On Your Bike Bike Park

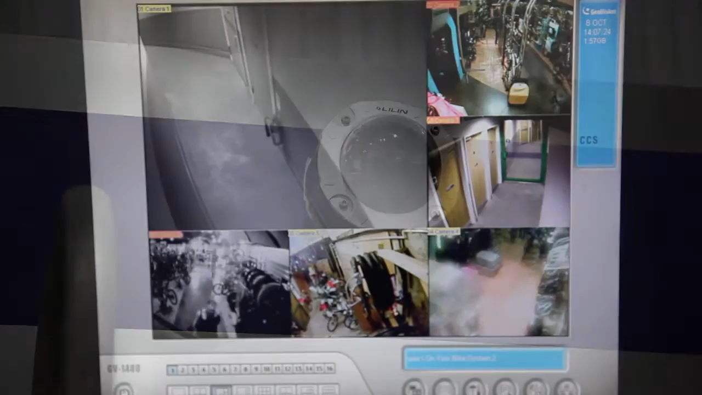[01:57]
Activity at the park, including corridors, is permanently recorded by CCTV cameras that are linked to the security control room ensuring all angles are covered and monitored.